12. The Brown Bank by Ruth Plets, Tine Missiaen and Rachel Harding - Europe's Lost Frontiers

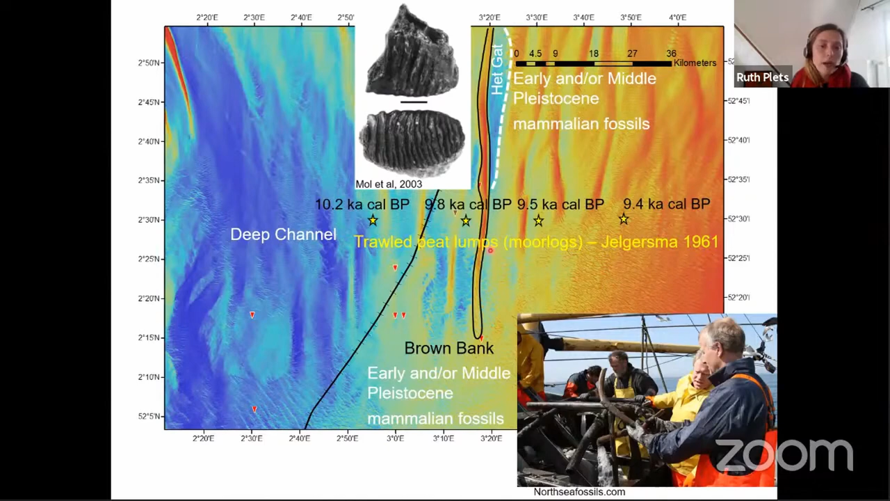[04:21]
we have several blocks of peat that have been dredged up the so-called moorlogs. And Saskia Jelgesma in 1960s has analyzed these and looked at these. And these date back to about 10,200 to 9,400 Cal BP.
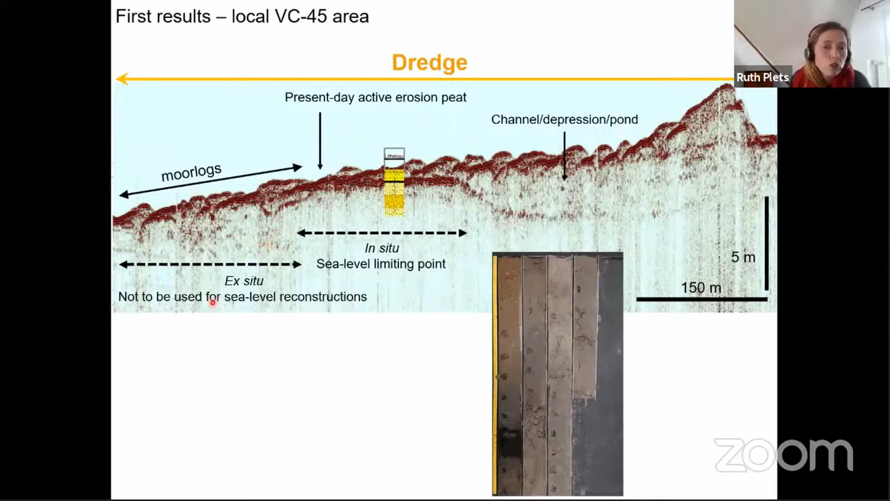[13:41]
So what we think is happening is that this peat land or landscape here, this layer is being eroded and that these moorlog blocks are working their way down the slope. So we have in situ peat and we have ex situ peat sitting right next to it. We also did a dredge line along there. I'm going to show you some details and some more details for the core. So here you can see some of the bits of peat that were dredged up as well as some flint and pieces of wood.